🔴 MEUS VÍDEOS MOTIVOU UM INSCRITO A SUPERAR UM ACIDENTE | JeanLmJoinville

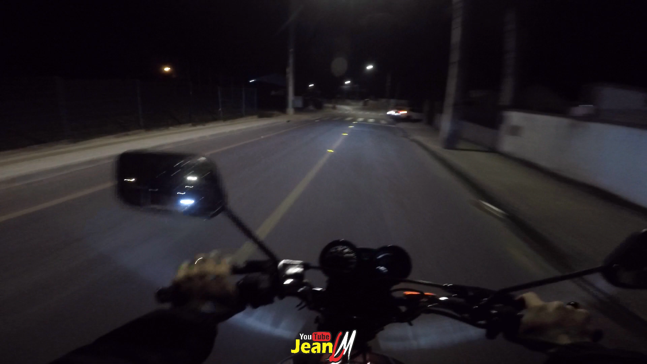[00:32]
Vamos entrando por aqui Estradinha nova Mas com a unha aqui os caras estão arrumando asfalto aqui As bocona de lobo Aí você é obrigado a ir pra contramão Volta Aí os caras deixam
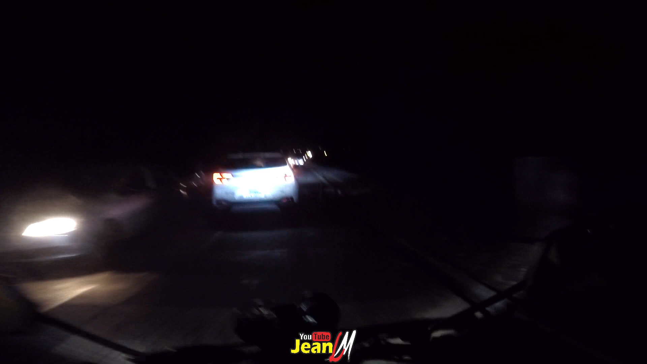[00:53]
uns pallets no chão Os malucos da obra também Vacila né mano Você é doido cara Larga um monte de pallet aí no chão Se lasque
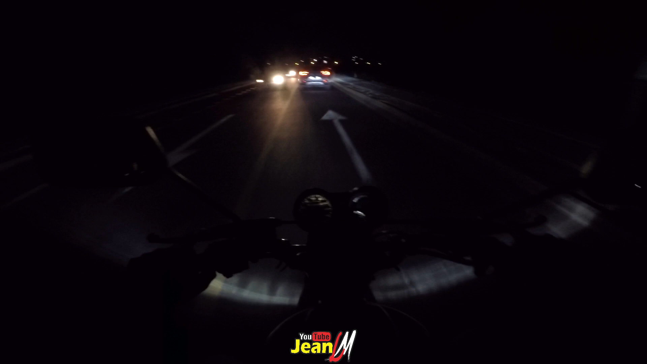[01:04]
Aí vem alguém no escuro aqui Poeira e tudo Nossa senhora A viseirinha no breu aqui ficou da hora Não tá muito escuro não Trocar meu capacete Tô com o Samarino lá em 1912 O bichinho tá assurrado Já tá velho pra caramba Tem que trocar Pegar um capacete novo Nem vou perguntar pra vocês falarem no comentário aqui Qual que é o capacete que é da hora Porque o meu canal não tá dando alcance né Tem que voltar a postar vídeo então
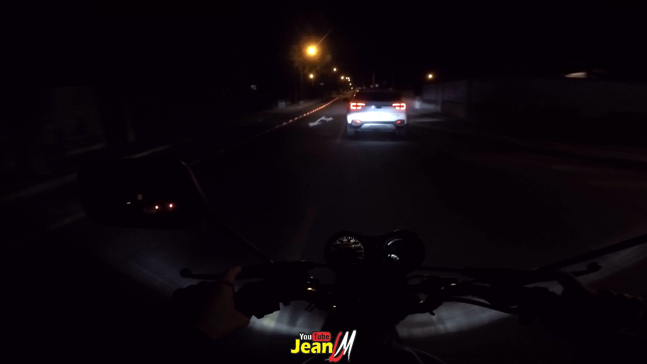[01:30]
Nem vou perguntar Porque vocês nem respondem mais nada Mal assisto o bagulho Mas se você tá assistindo E quer quiser comentar aí né Comenta aí ó Capacete bom é o fulano de tal Demorou?
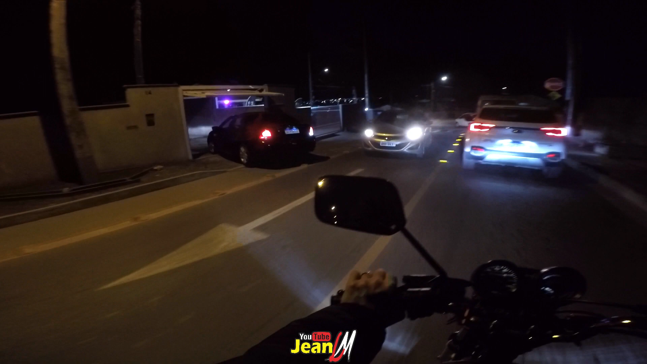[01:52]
Tamo aqui na zona sul Ó o LED Ó o LED
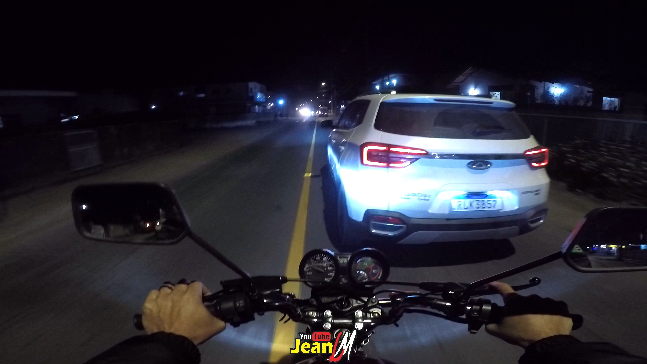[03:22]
Agora lembrou Tem que entrar aqui Você tá vendo Eu falei isso no vídeo passado Os cara aqui é ruim de roda Ruim Acho que quando ele esterce o volante Aí que passa pela seta O dedinho Ele liga Lembrei agora do Vini mano Tem que trocar óleo dessa moto Tem que
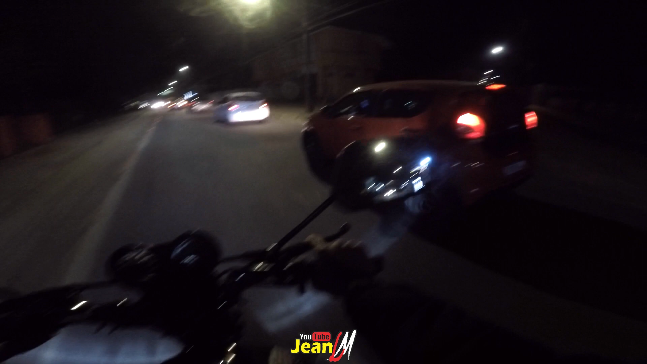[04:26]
Tem uns que é ruim Olha ele Vai entrar ali Não sei se é Uber O que é isso aí